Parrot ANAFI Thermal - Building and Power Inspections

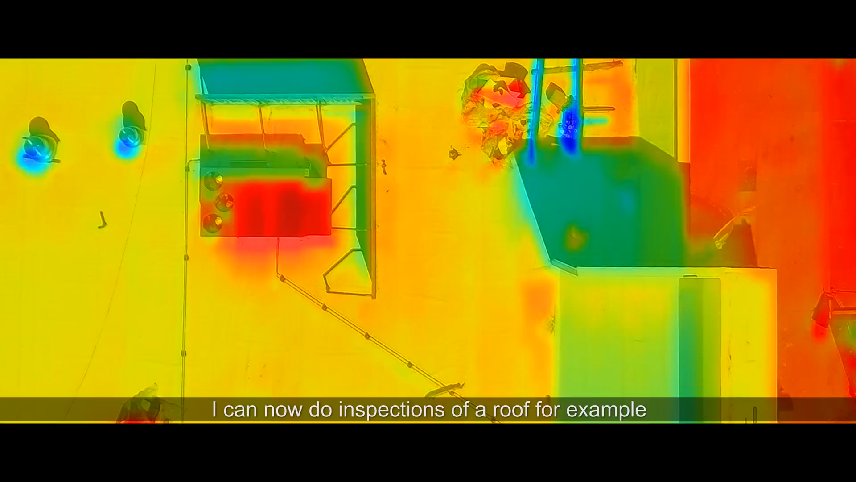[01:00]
for example, or electrical equipment or other machinery and equipment with combined
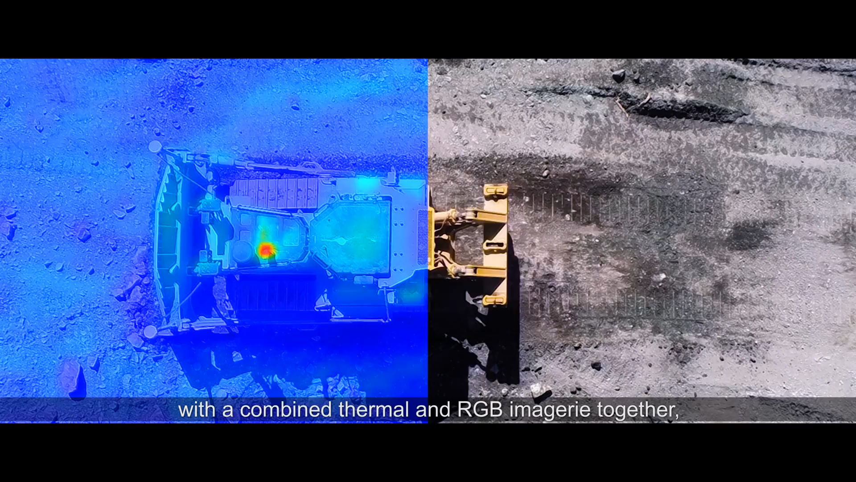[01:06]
thermal and RGB imagery together and be able to have a realistic view of the thermal image.